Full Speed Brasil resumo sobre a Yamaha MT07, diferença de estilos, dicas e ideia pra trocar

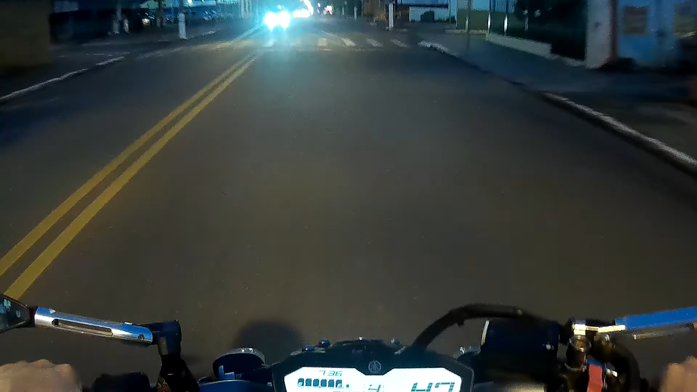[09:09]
Eu quero reduzir para subir o giro. Acelerou. Apagou o eco. Acendeu de novo. Eu vou desacelerar. Vou manter uma rotação mais baixa. 4 mil giros. Eco ativado. Aí se torna uma moto econômica. Você mantendo na cidade o eco ativado. Sempre andando com o modo eco ativado.